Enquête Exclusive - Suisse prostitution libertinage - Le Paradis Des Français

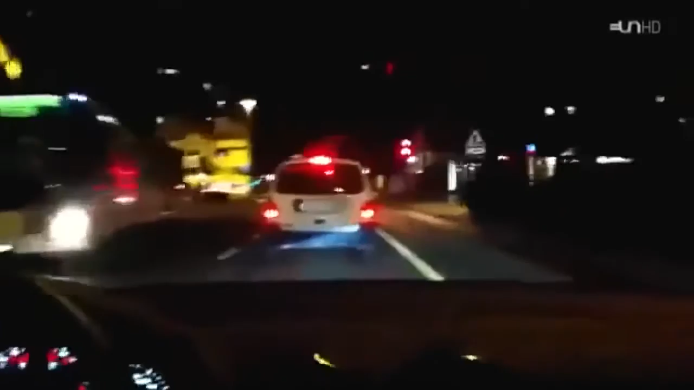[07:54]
Pourtant, sur le terrain, certains manèges sautent très vite aux yeux. Plusieurs nuits de suite, nous observons les mêmes manœuvres autour de ces femmes.